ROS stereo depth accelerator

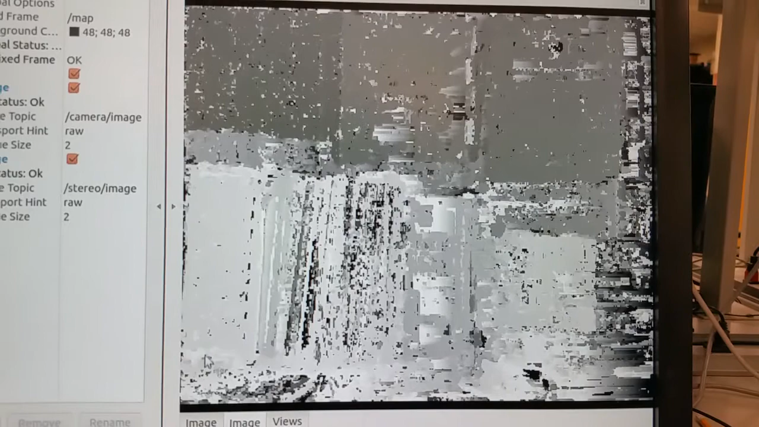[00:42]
Okay so go back to the stereo image. Alright so now this is one of the frames of the stereo image right?
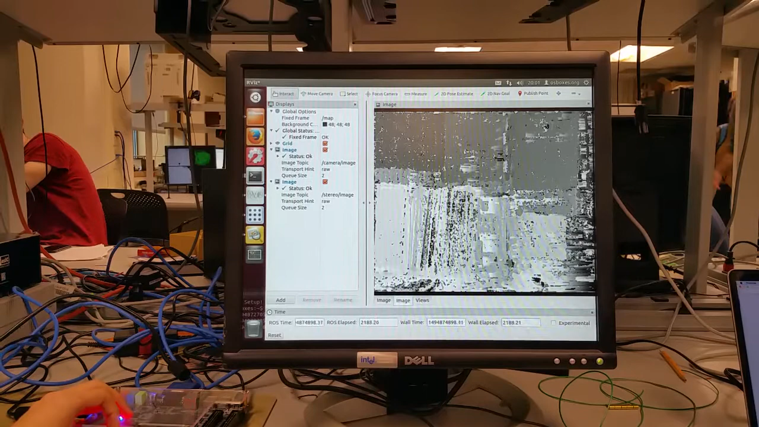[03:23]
So if we change any like thresholding values it creates changes on the other ROSNOW.